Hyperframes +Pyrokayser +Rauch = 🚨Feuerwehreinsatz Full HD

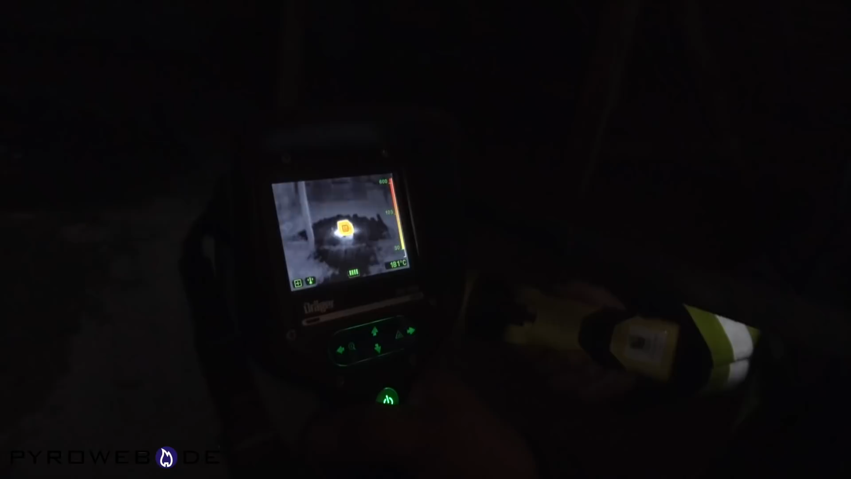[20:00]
Ja. Da ist er. Warte bitte. Bleib mal hier mit dem Licht.
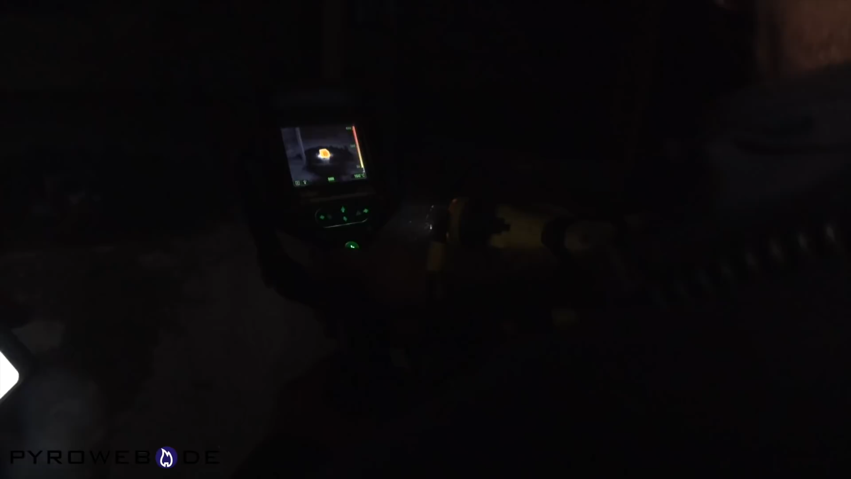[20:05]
Ich hab den Stein da gemacht.
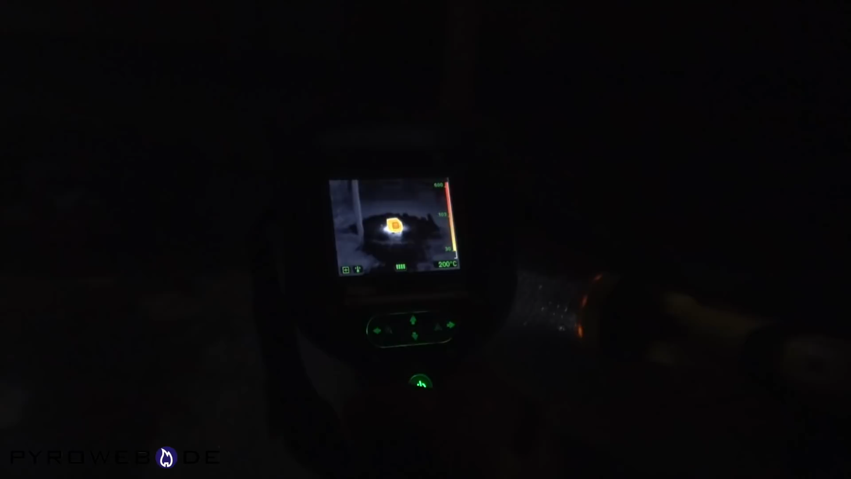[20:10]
Was sagst du? Und das sind die Steine.
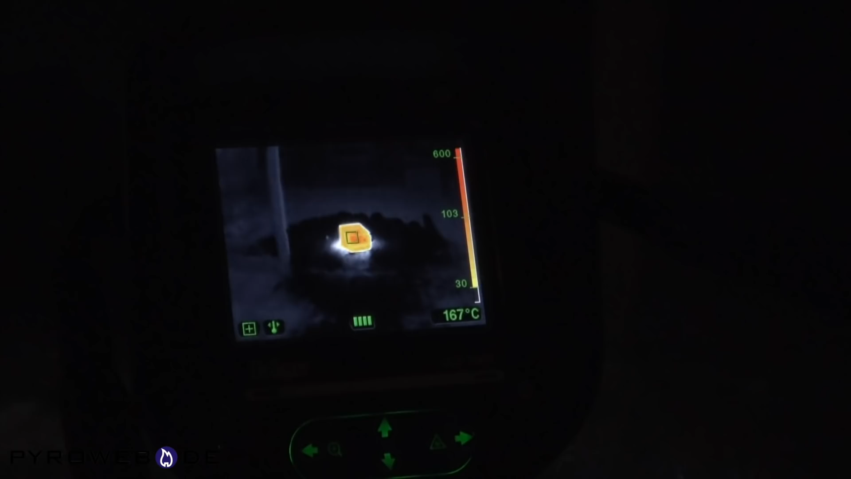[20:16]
On screen: spot 167°C
Der 150 Grad. Das ist ja laut.